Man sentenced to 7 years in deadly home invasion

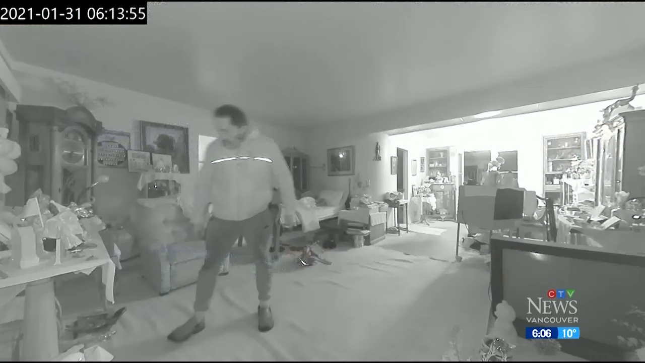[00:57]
Parisian is seen searching through the living room before discovering the camera and pushing it away.